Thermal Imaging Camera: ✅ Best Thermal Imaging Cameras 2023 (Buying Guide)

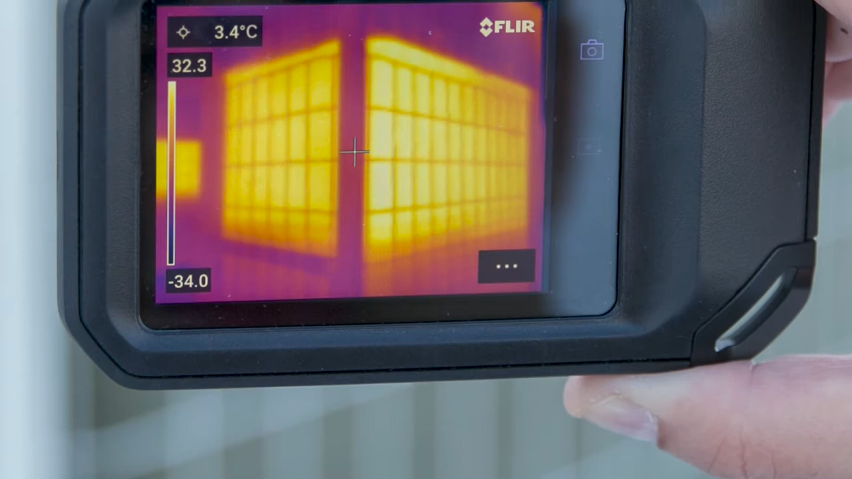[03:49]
On screen: spot 3.4°C
to your phone and to your software fleurs analysis software fleur tools allows
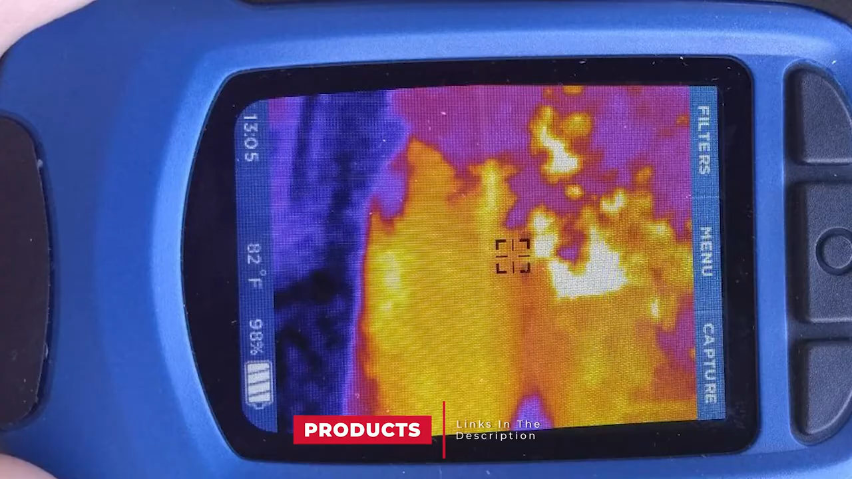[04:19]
as useful at night as during the day
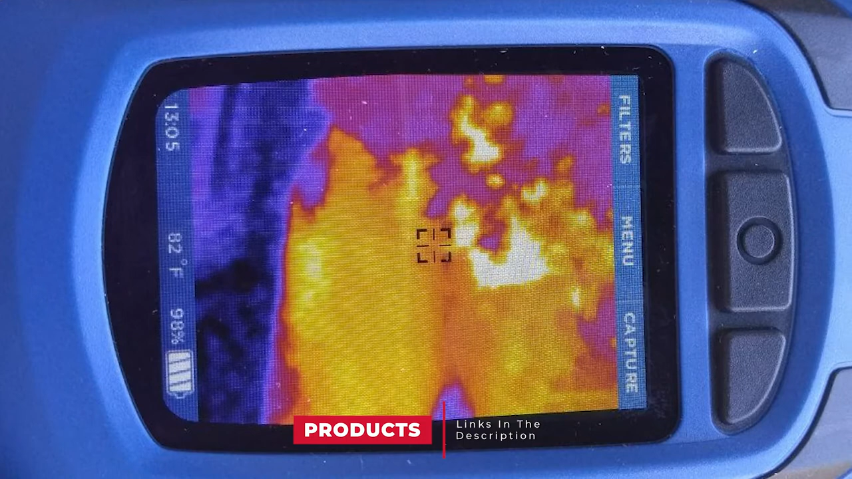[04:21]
while the fleur c series produces useful images in good light via msx this
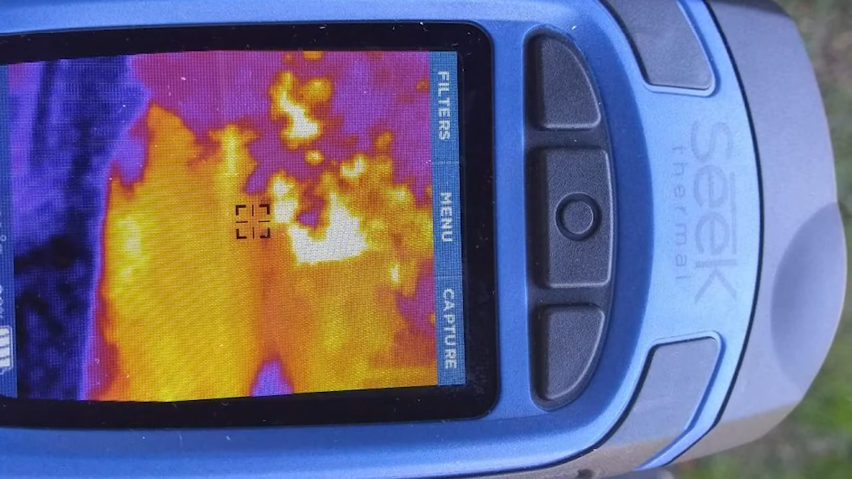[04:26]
camera can do so at any time since it doesn't
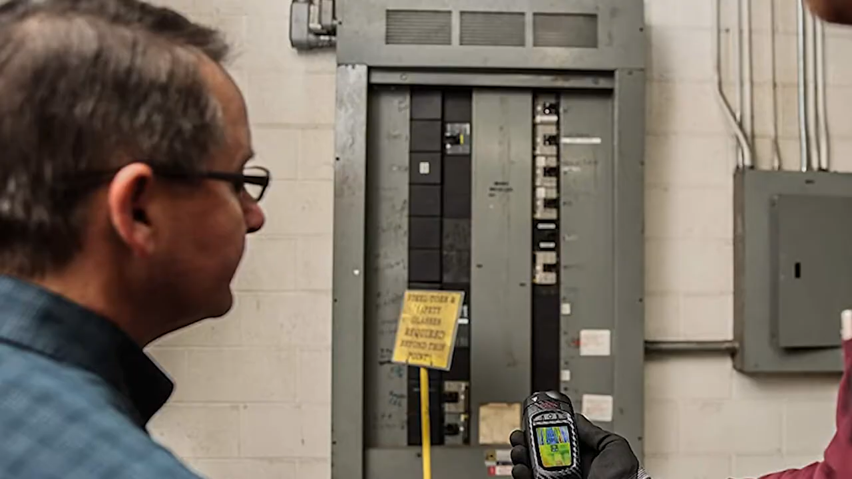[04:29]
rely on visual light to boost its resolution combined
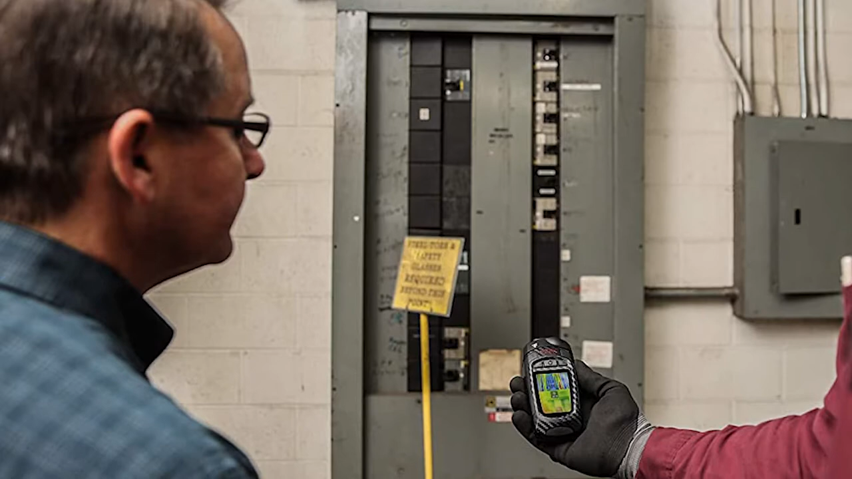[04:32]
with its 15 hc refresh rate most are 9 hc it can easily be used to spot animals or people in the dark or through dense foliage just like the predator does there's
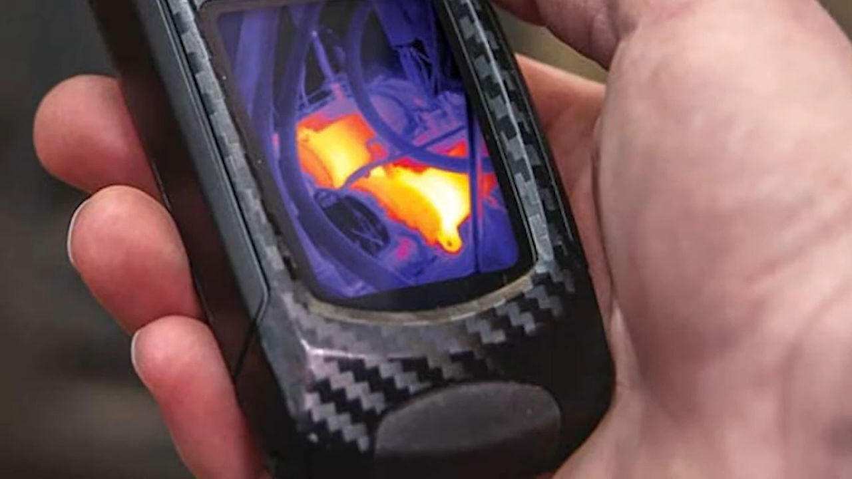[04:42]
also a 300 lumen led light on should you want to surprise someone you've spotted in the dark
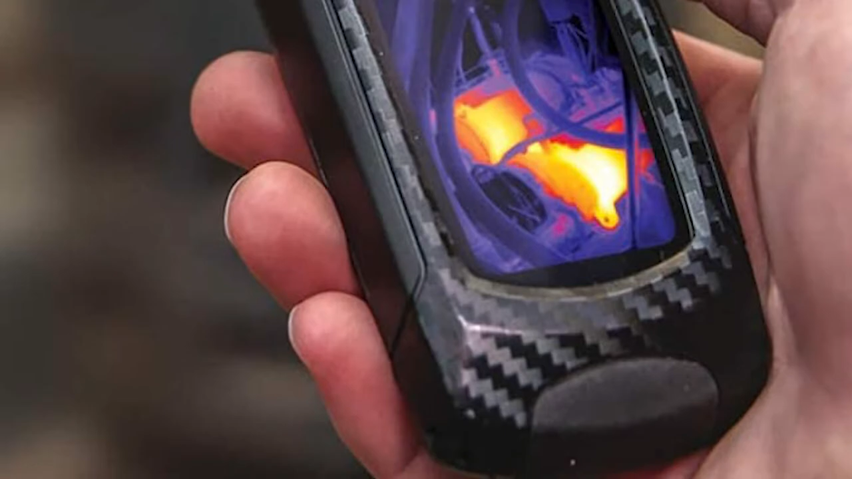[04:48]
the simple menu system provides access to other useful features too like level and span adjustments
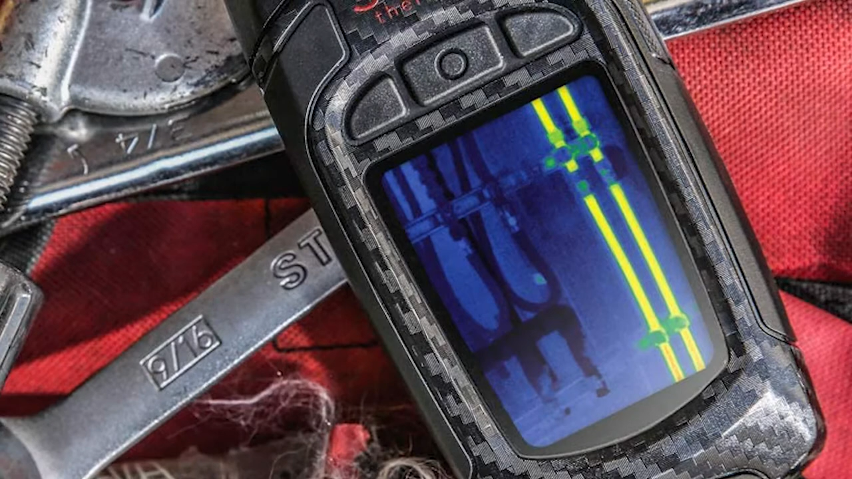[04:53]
a little like manual exposure allowing you to isolate a thermal range and emissivity adjustments
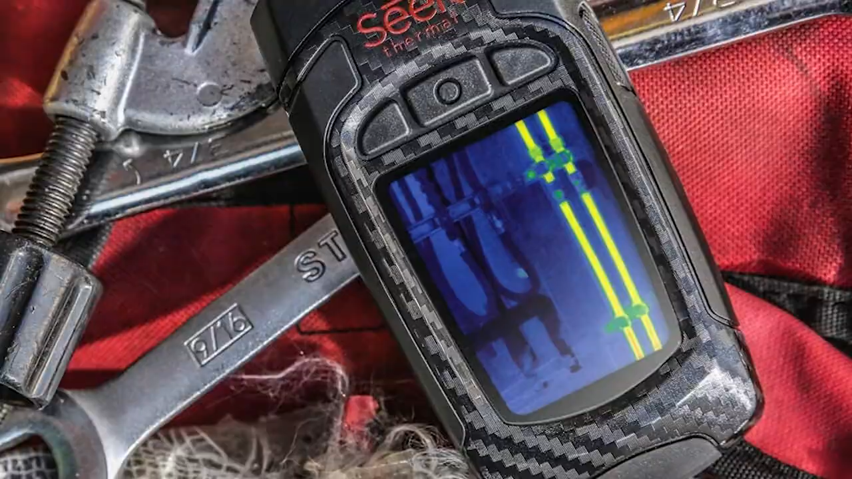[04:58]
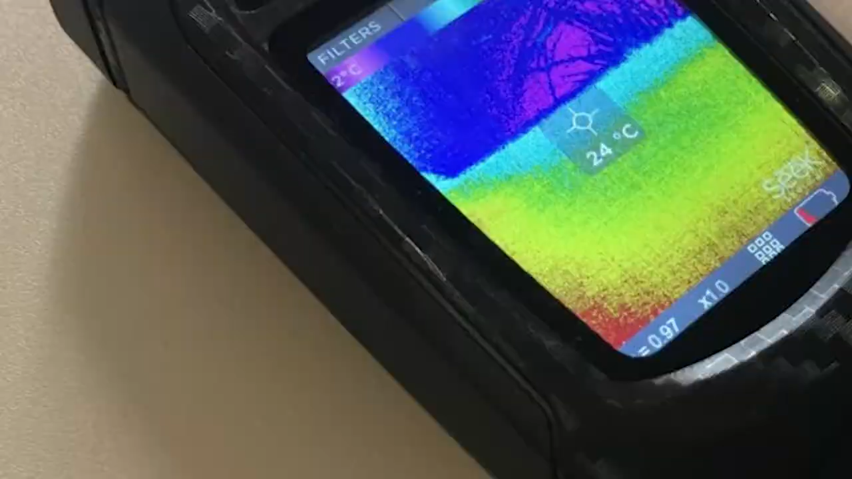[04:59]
On screen: spot 24°C
manual or presets the fixed focus camera works between 30 come 12
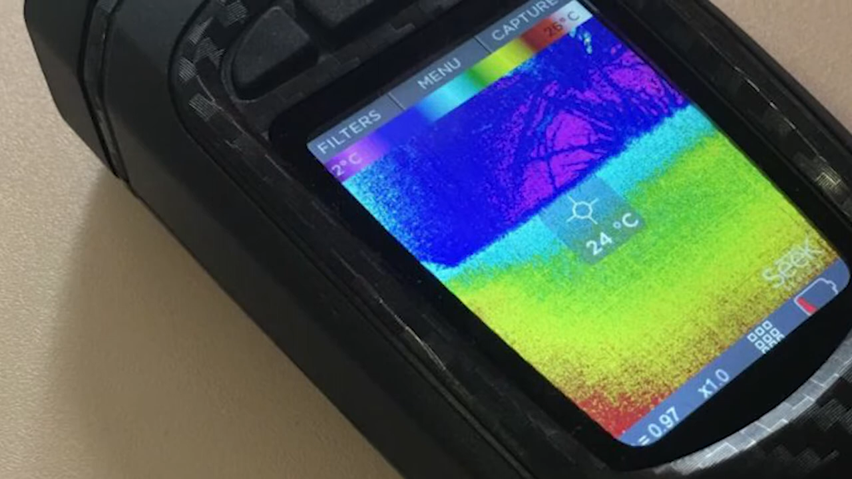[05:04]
On screen: spot 24°C
inches and 500 50 1800 fd and the 2.4 inch color screen
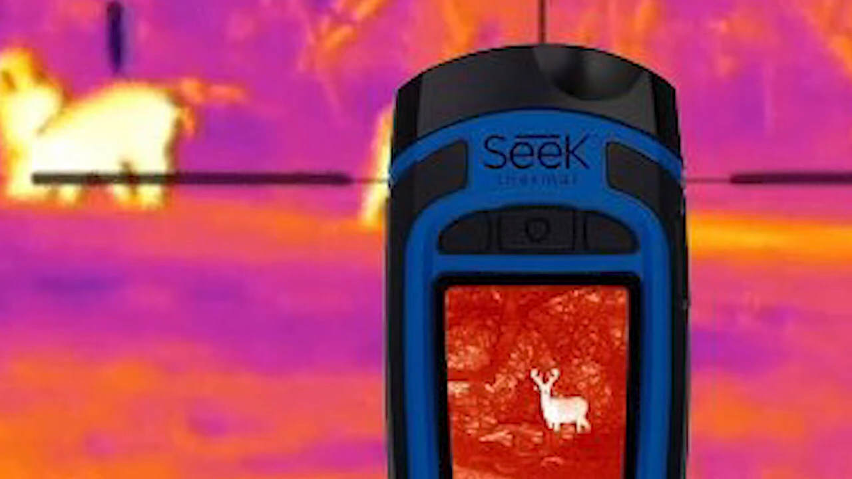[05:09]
is protected with gorilla glass the 4gb memory can capture as many images as you need to you can hold the shutter down if you like for distance temperature reading you can use the forks digital zoom
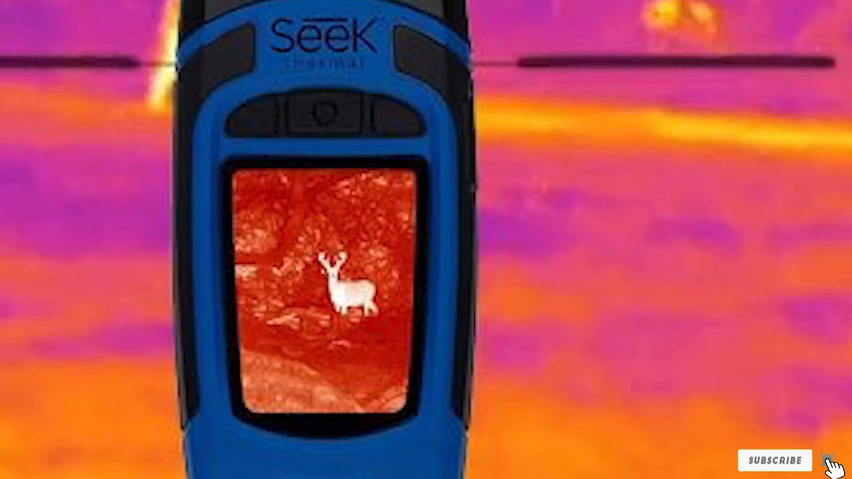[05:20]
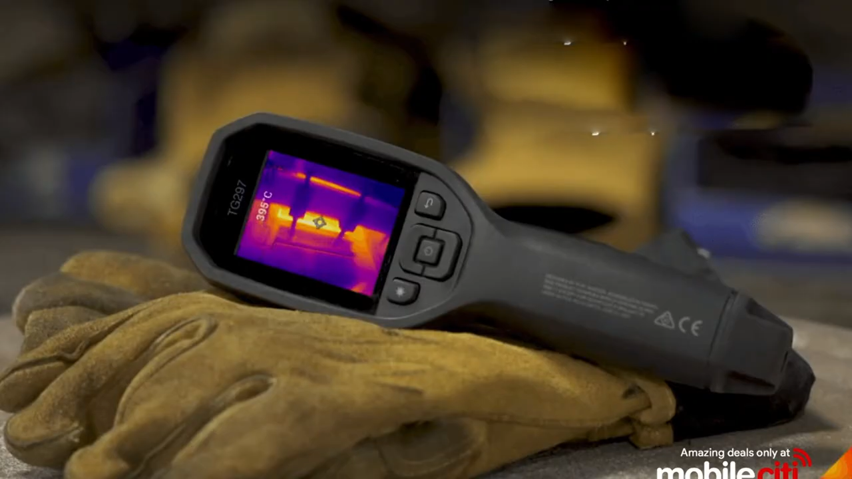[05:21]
On screen: spot 395°C
the number five position is held by flirty g267 featuring a laser and a continuous scanning ir thermometer this device is a kind of